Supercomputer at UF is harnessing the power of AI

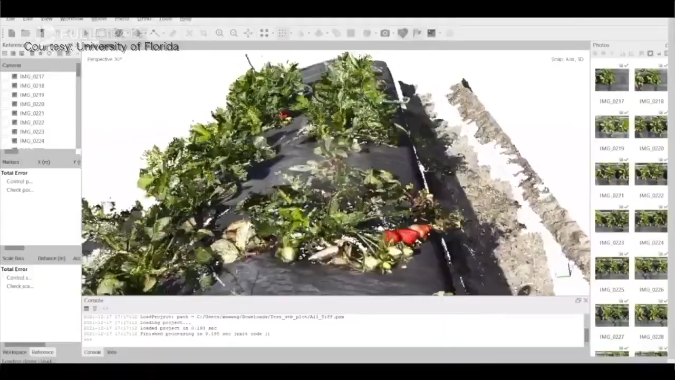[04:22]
They have to map this entire field to put it into a 3D model, and without that computer, none of this is possible. We do this data collection weekly.